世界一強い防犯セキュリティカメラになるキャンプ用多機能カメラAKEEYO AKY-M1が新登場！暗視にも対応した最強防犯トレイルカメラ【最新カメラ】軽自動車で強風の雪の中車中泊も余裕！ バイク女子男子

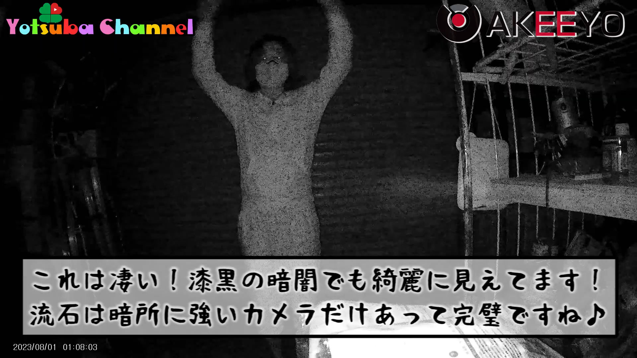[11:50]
はいどうでしょうかめちゃくちゃ綺麗はい
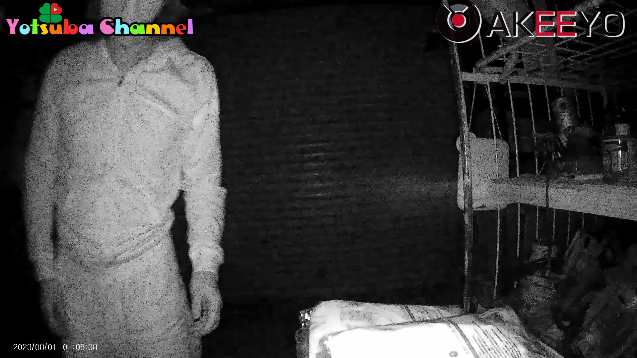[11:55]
ディスプレイで見てても結構見えてますねはい
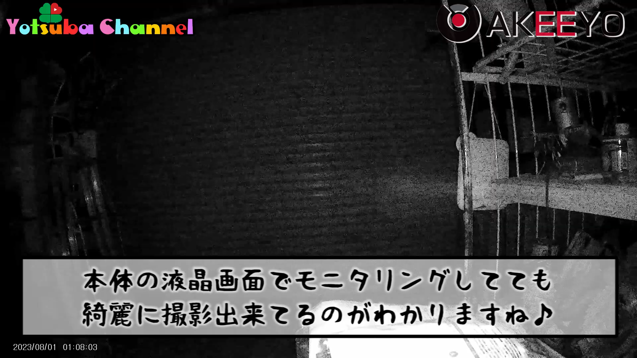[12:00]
ちょっと手持ちに切り替えてみますこうやって持って撮影してもうん結構綺麗に見えてるんじゃないかな
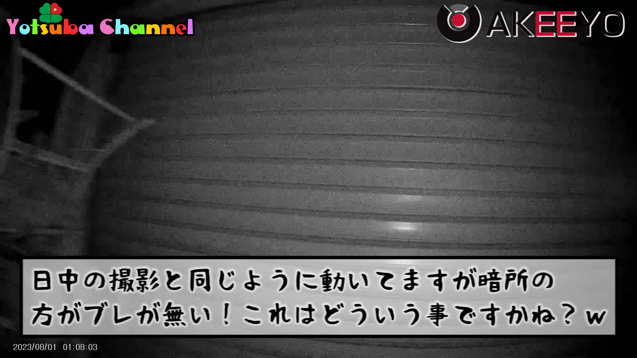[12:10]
はいはい右左右と
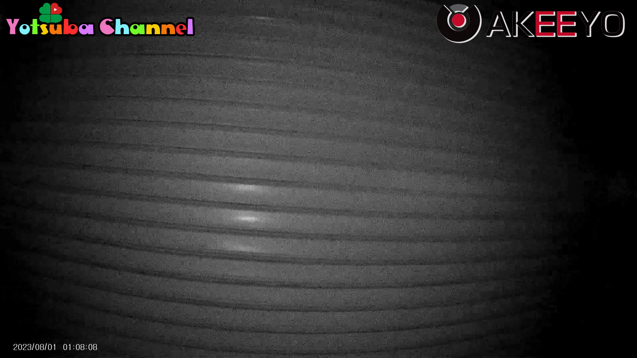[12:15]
真っ暗ですよこれすごいですね